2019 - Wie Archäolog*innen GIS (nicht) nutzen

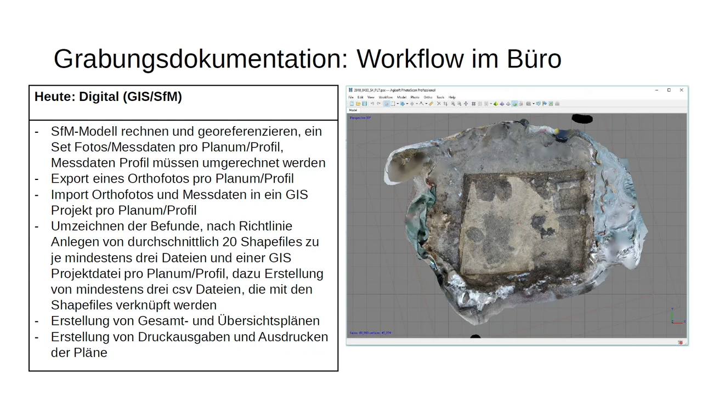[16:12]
Das SFM-Modell wird gerechnet und georeferenziert und das Planum als Autofoto exportiert und in QGIS importiert.
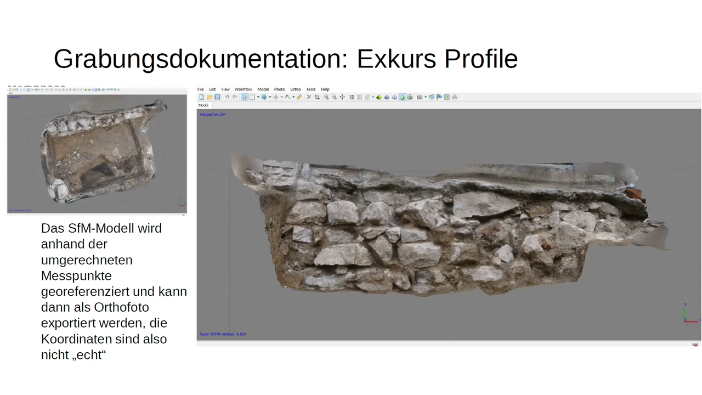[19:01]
Und so kann man quasi ein Orthophoto wieder
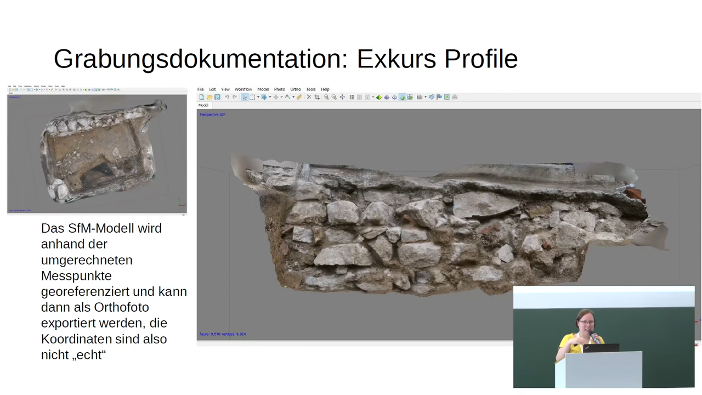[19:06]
exportieren und den QGIS importieren und entsprechend weiterverarbeiten. Ich bin mir sicher, es existieren eine Vielzahl individueller Lösungen für dieses Problem.